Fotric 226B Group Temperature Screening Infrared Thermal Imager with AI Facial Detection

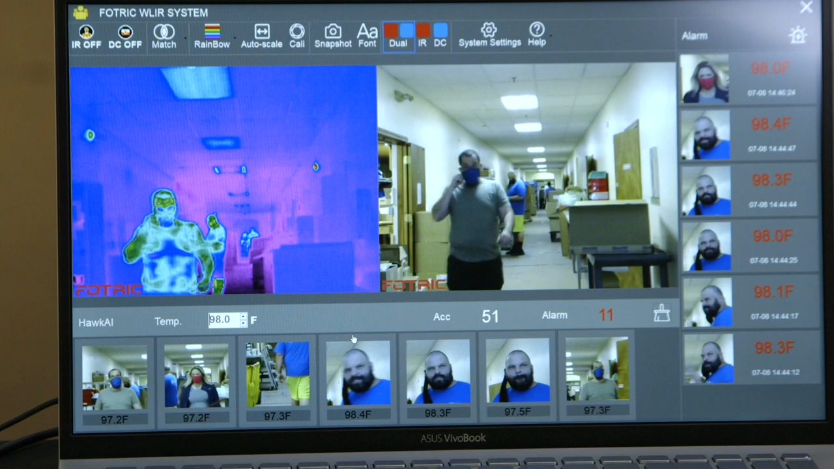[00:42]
This will prevent false reports from people who report abnormal temperatures due to morning or nighttime temperature differences. During the test process, the FOTRIC 226B can automatically count the number of personnel
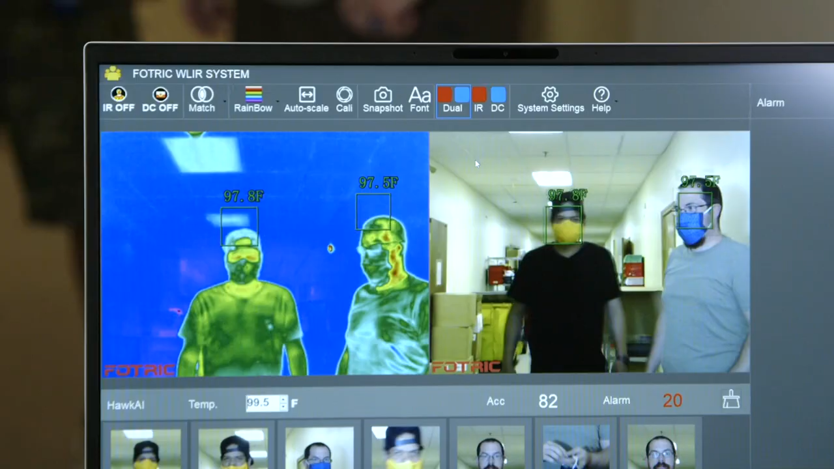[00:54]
as well as the number of suspected body temperature alarms for epidemic prevention and control.